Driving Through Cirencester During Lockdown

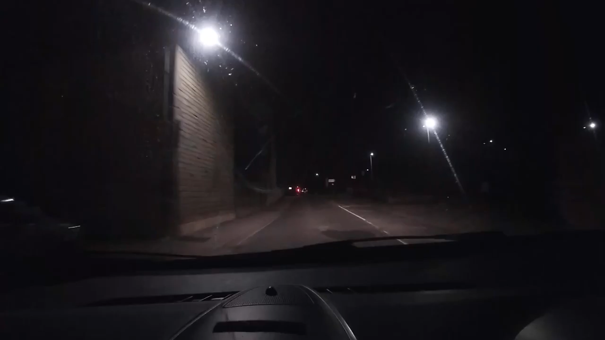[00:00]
Okay, so this part of this video is going to be on the end of the shop video for when me and Morgan went shopping. This is Cirencester. There's a car park over here. I don't know if you can even see in it, but there is about, I'd say about 20 cars ish. There's one person there walking their dog. But this place, there's a gym there. There's more. Well, that's the gym that I would normally go to, but that's shut now.
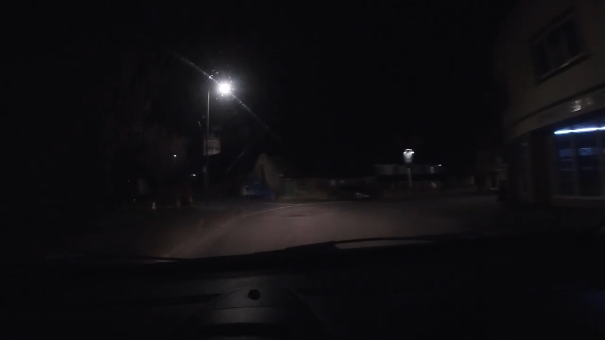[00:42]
But still, you would think that, like, with everyone on their way to work and stuff, it would be full. Yeah. So we're going to go left here, which goes through the dead center, like the right through the center of Cirencester.
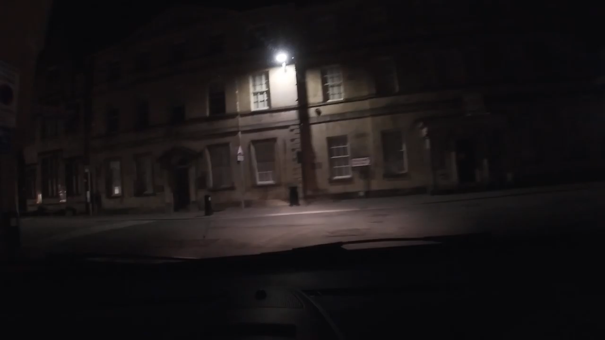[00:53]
And normally there is quite a few people down here. You know, it's a Tuesday night, so it's about 9 o'clock on a Tuesday, and this place is dead.
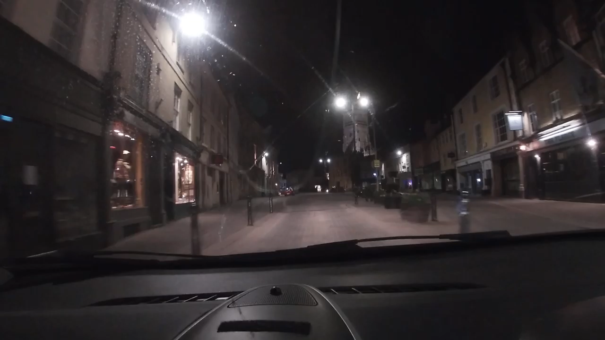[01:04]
Like, there was there's someone walking the dog, and there was someone coming up the road that was on the right back there. There's obviously a 20, and I could just go short cruise through here. But this is how dead it is.
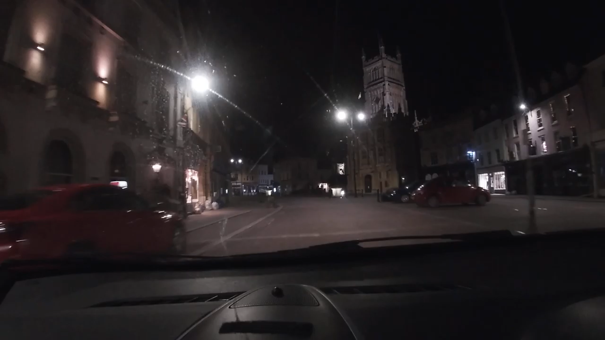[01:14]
This is normally full of people. Like, and that's no word of a lie. I mean, I don't really understand how I'm supposed to show you this, but this is normally full of people. And I'm gonna have to go left here. This sort of goes down there to the front. There's a bit of a bank, but I don't know, there's two people there. So it's not completely dead, but it's not full.
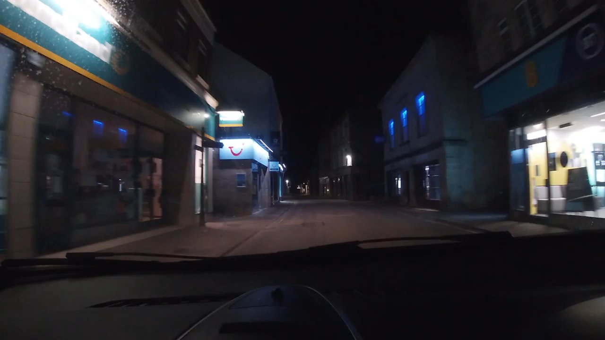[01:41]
Like, down that centre bit, there's pubs and bars. I don't know. There's a homeless guy back there as well, but he's not there anymore. No, I mean, like, his coat and everything, and like some cans of whatever drink were there, but he wasn't there. Maybe he's gone for a walk. What, and just left his stuff? Yeah, that's what they do. Why? People would nick it. I don't know. But yeah, that's Cirencester for you guys. Go up here. We'll go up here and sort of show you
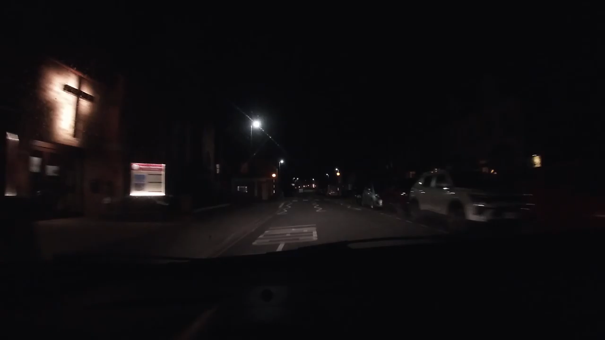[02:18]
Waitrose is up here as well, so you can see what Waitrose looks like. I don't know if you guys will be able to see what Waitrose looks like, because obviously I'm not going to go in the car park. But I'm just going to sort of show you how dead everything is. So there's no cars. This is probably normally got, well, I don't really know actually, but I assume there's going to be some cars driving around and everything like that. But and Waitrose is shut, by the way. Like, this Waitrose here is shut. Like, you can't go in it even if you wanted to.
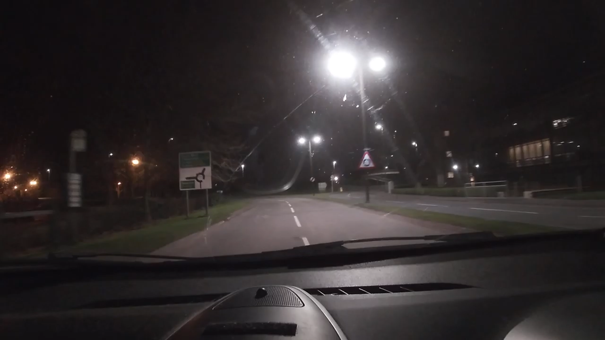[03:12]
Oh no, it is open. Is it? Yeah. Doors are open. It seems to be open, but I literally got an email the other day saying it was shut. Yeah. Anyway, that's going to do it for this sort of add-on to the end of the video.
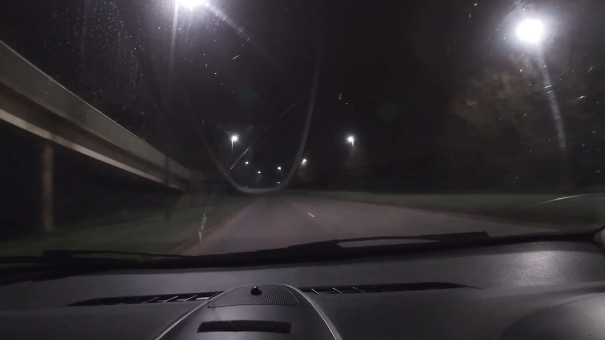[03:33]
That's Cirencester for you guys. This is probably day one of, like, the full day of, like, lockdown in the UK, kind of. It's not the full day of lockdown. First day of, like, their announced lockdown. Yeah, but it's been like this for ages, like. Yeah. But that's Cirencester for you guys at this time in the world. And yeah, completely dead. It's normally quite busy. But yeah.